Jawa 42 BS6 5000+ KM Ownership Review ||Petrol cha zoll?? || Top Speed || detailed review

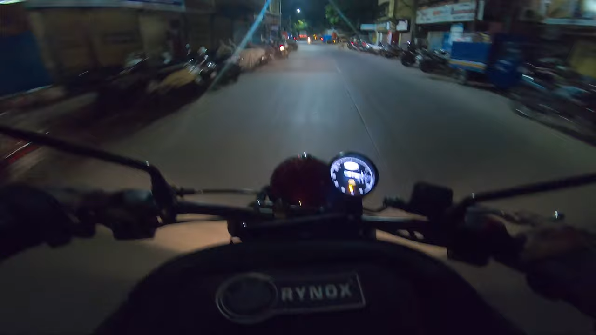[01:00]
पहिलं जाऊन आपल्याला इथं पेट्रोल टाकायचं. पेट्रोल बघता तुम्ही रिझर्वला आहे ऑलरेडी गाडी, का इंडिकेटर म्हणजे गाडी रिझर्वला आहे.
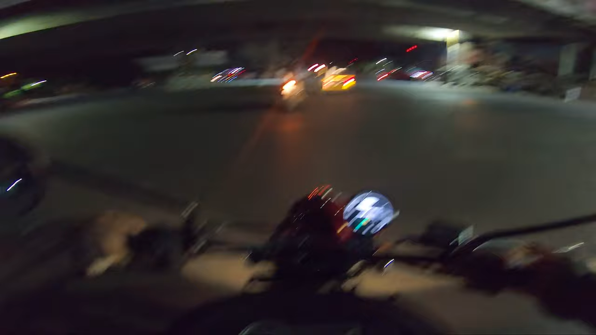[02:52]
विदाऊट मिरर थोडंसं अवघडच होणार आहे असं वाटतं मला आता. यू काय करू त्याचं पुढे, कारण काय दिसतच नाही याच्यामध्ये, या मिररमध्ये. थोडासा हा जो मिरर आहे थोडासा क्रॅक असा खालीचा साईडला आला आहे. कोणतरी गाडी
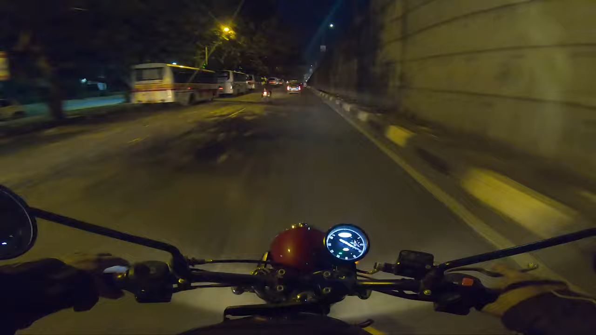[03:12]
पार्किंगला असताना गाडी वगैरे काढताना प्रॉब्लेम दिला आहे. तर आता रात्रीचं तर मला लाईट्सबद्दल सांगतो आहे बघा, हे अशी अपर आहे, हा डिपर आहे.
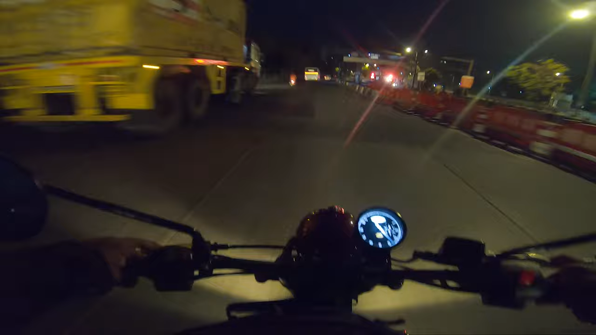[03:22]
अशी लाईट्स खूप स्ट्रॉंग आहेत, पण ह्याचा इश्यू तेव्हा होतो जेव्हा समोरून एखादी गाडी येत असेल ना, तर ह्याचं खालचं काहीच दिसत नाही एवढा.
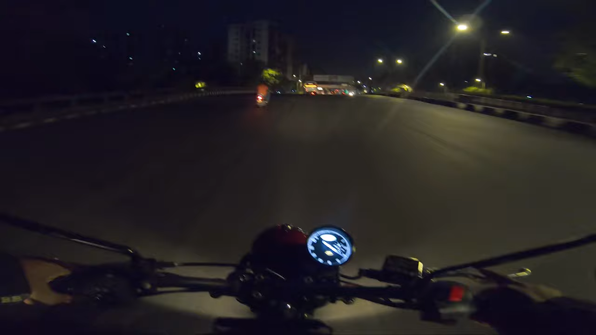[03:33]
म्हणजे कसं एल ई डी लाईट दिली असती तर आता बरं झालं असतं. तशी बाईकची ही लाईट स्ट्रॉंग आहे खूप. तर 5,500 जेव्हा होतं तेव्हा आपण बाईक राईड चालू केली आहे, आता झाले 5,510.
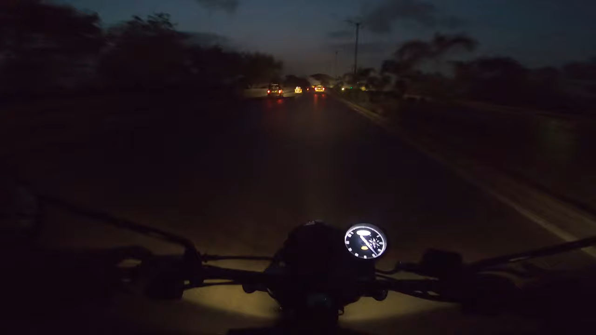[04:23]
दिसतंय, एक एल ई डी ब्रँड आहे नाईट आईज म्हणून. त्याच्यामध्ये अपर मारला ना खालचे पण एल ई डी चालू राहते आणि वरचे पण. हे बघा खालचं काय दिसत नाही, द्वारे फुकोदार त्याचा तोंडावर पडला असा इश्यू होतो.